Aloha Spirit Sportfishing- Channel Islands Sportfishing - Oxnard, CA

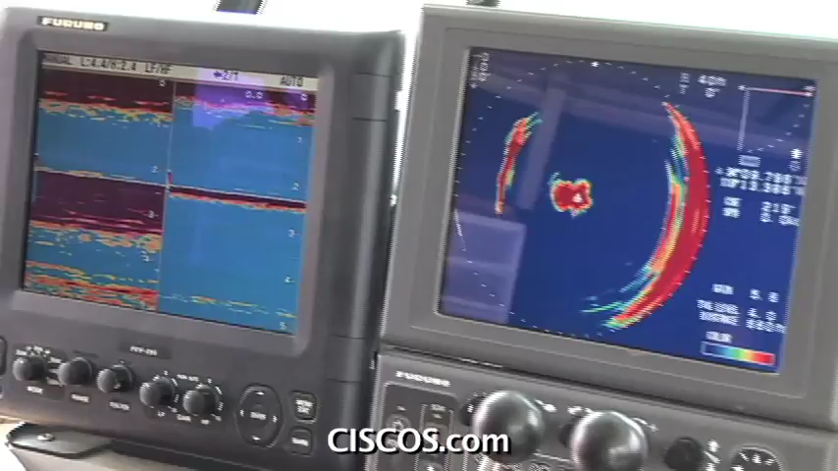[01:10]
One of the advantages we have on board the Aloha is having a side scanning sonar which looks around the boat 360 degrees.